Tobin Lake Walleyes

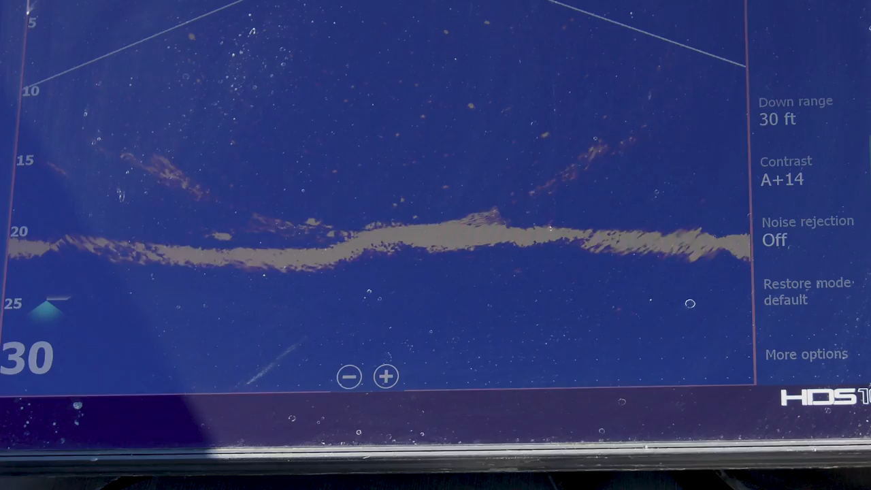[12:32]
I mean, these fish are just coming up in waves, and this migration must be so impressive, like geese in the sky. You know, all the fish are that are swimming underneath us.
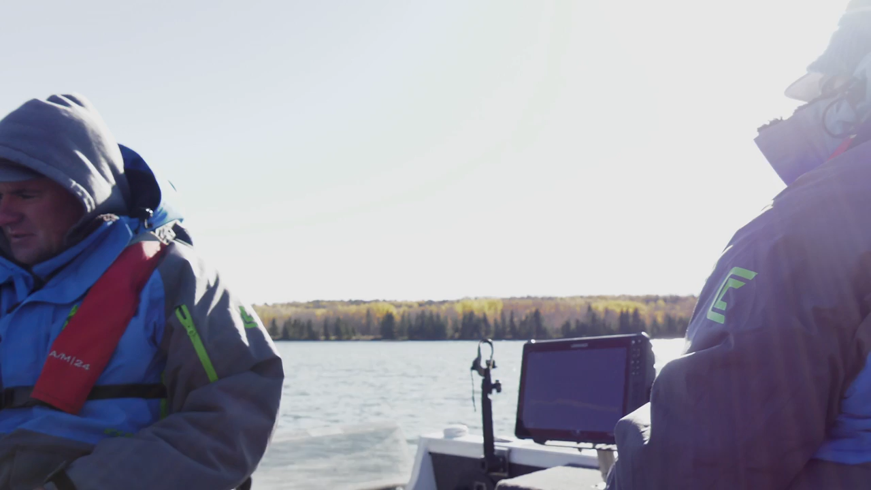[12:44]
It's just amazing. Well, and it amazes me how you can actually see the species of fish in some cases. You know, we've seen sturgeon swim by.
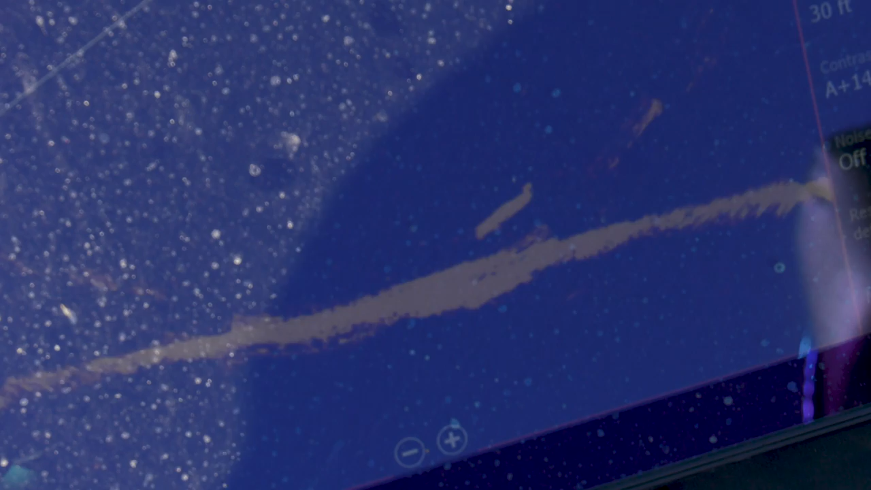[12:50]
You can see. Like, we've had a couple of big pike swim through. We've had quite a few sturgeon swim underneath us, and then these schools of walleyes.